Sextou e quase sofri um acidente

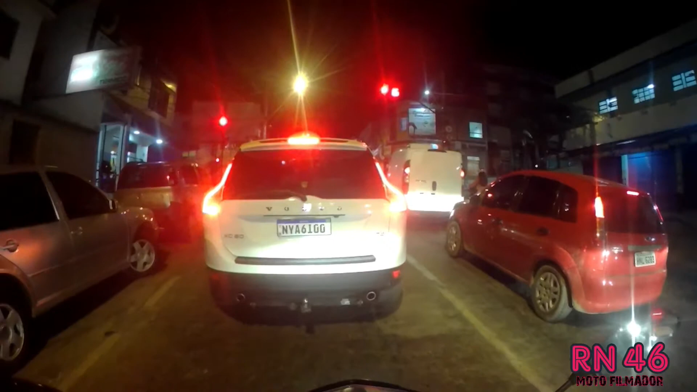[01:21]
Lanterna desse carro é diferente, Volvo. Mas tem que ser um Volvo, né?
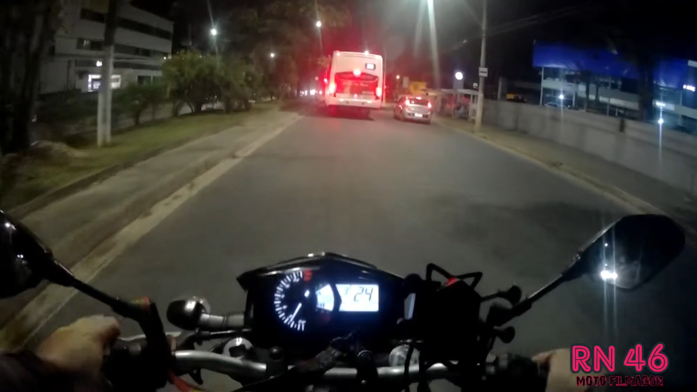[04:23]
Aqui para trás do busão mesmo.
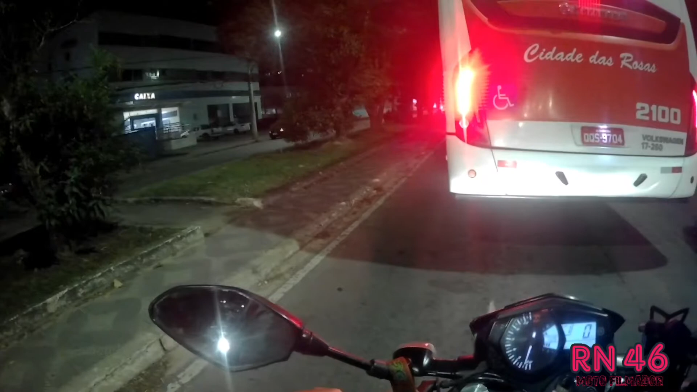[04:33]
Abriu o farol. Radarzinho de 50.
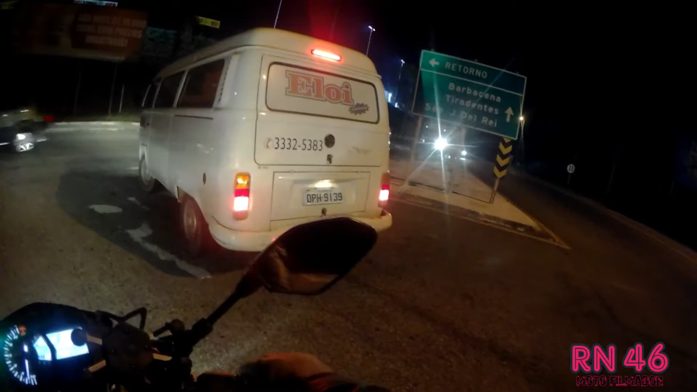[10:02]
Vamos entrar aqui no Marte Minas.
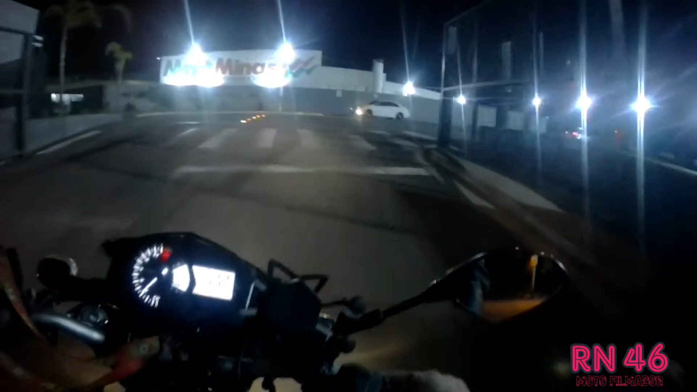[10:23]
Fecha às 8, acho que é, né? Nem sei o horário que fecha isso aqui. Isso aqui também, pelo jeito, tá cheio. Aqui, pelo jeito, também tá bem cheio. Não tem aquela fila gigante pra entrar lá do Bahamas.